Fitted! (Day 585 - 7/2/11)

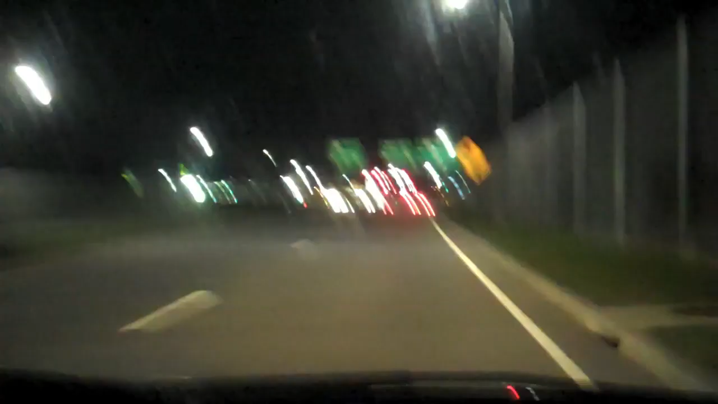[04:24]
Mallory had said it was down by the water, and I was like, no, it's definitely not by the water, but she's right. I said it was down by the O.D. Pavilion, and that's exactly what's right in front of us. You think it's the O.D. Pavilion? Yes. Well, we'll see. Getting closer now. Closer. Closer. Oh, I meant to the truck in front of us, not the thing. But yeah, we are also getting closer to that light. It's right up here, whatever it is.